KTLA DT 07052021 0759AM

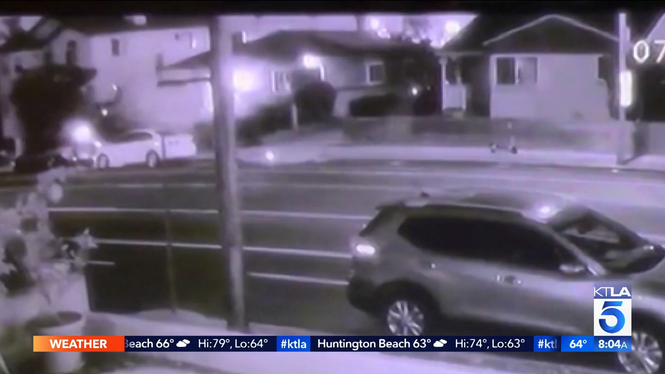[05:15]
landing partially on its roof we're told to start it around 2 30 this morning originally at Brooks and
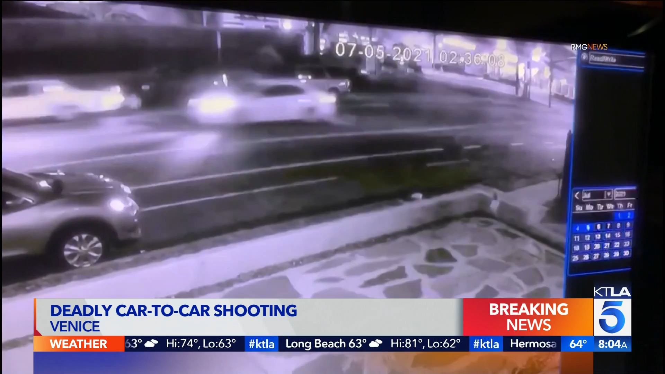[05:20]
6th a man and woman were in a car and were being chased through the neighborhood by that suspect car someone in the suspect car opened fire on the victims the victims were able to drive to this location before the driver it's not sure yet if the man or woman was driving crashed